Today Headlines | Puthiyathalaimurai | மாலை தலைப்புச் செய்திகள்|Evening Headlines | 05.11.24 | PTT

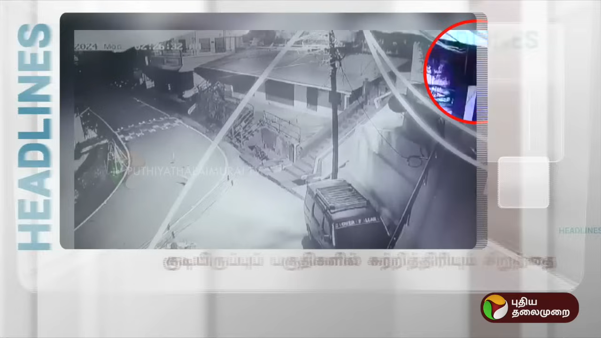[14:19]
கொவை மாவாட்டம் வாfendப் பாரையில் குடி இருக்கப்பு பokingதிகளில் சுட்டித்திரியும் சிரித்தை உணர் centrையாக சிருத்தையைக் குண்டுவைத்து பிடிக்க கோறிக்க